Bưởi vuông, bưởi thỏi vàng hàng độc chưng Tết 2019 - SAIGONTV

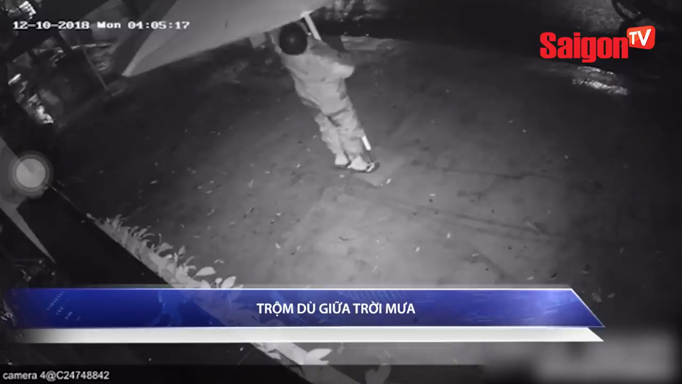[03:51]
Theo đó, dù mưa to gió lớn, nước ngập sâu,